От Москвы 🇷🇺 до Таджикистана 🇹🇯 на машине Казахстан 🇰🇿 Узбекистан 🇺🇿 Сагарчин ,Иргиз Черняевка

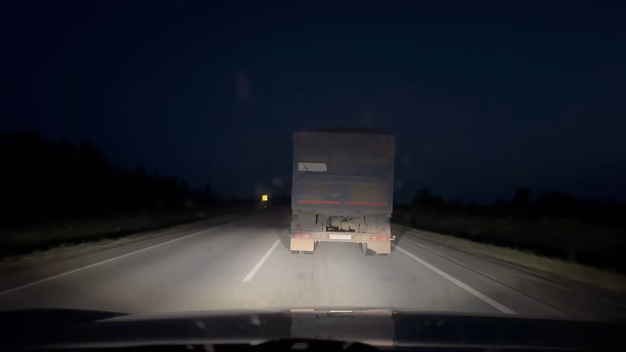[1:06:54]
Никакой ни стопа, ничего не горит. Я ехал тут сколько можно? 90? 90? 85-90 ехал. Вот, смотрите. Вообще ничего не видно абсолютно. Ну что за дела? Это же опасно. Конкретно в ДТП можно попасть. Зерновоз, сделай свои стопа. Это опасно для кто за тобой едет.
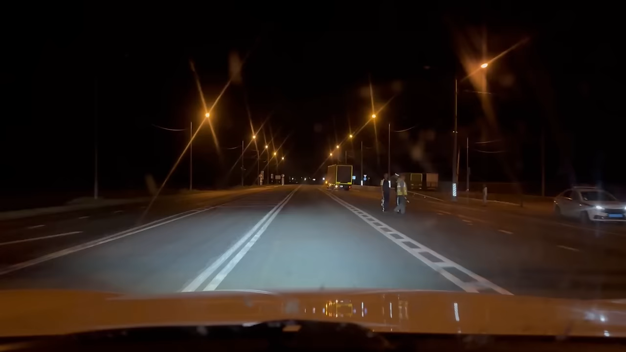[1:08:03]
Да? Мужики не остановили. Молодцы. Молодцы. Через 1 километр 500 метров поверните налево, а затем поверните налево.
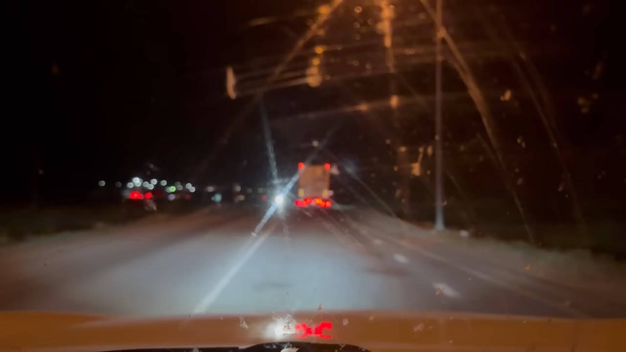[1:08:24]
Обычно фуры 7-8 километров стояли, правда, да? В очереди. Сейчас вот 500 метров и очереди нету. На фуру тоже нету. Очередь 500 метров. Со стороны России.